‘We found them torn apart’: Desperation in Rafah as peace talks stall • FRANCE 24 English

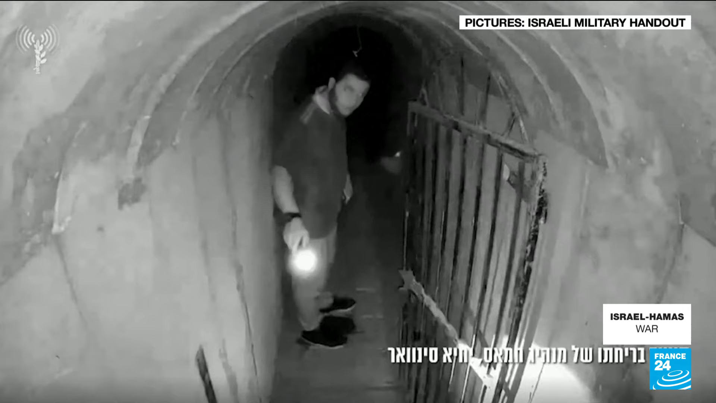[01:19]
The Israeli military on Tuesday released underground surveillance video that they say shows Hamas leader in Gaza, Yaya Sinwar, fleeing in Khan Yunus.